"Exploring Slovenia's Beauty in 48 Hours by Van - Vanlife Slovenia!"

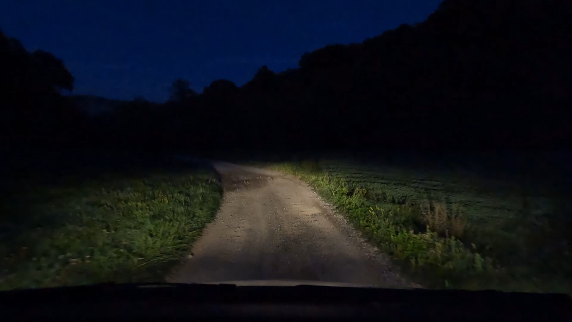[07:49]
Sadly enough we have to leave this place it get too crowded I think it's the huge that's hanging around here so we're not gonna have a peaceful night here so we are gonna search now for another spot but first we have to get in town because here is no cell phone reception look at this we installed an LED bar in front this are just a normal light of the car this big lights now we got our LED bar that's really a huge difference